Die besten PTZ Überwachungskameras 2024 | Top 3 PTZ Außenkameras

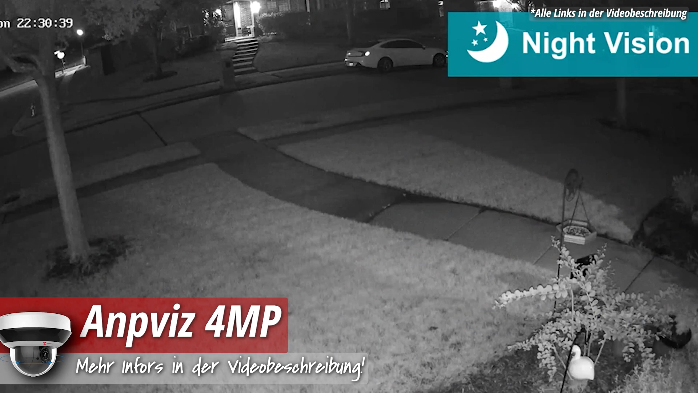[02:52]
Eine Reichweite von bis zu 20 Metern bietet das Modell hier bei einer farbigen Nachtsicht. Ein deutlich besserer Wert also als das zuerst vorgestellte Modell. Zudem kann die Kamera noch durch einen besonders hohen SD-Kartenspeicher von bis zu 256 GB überzeugen.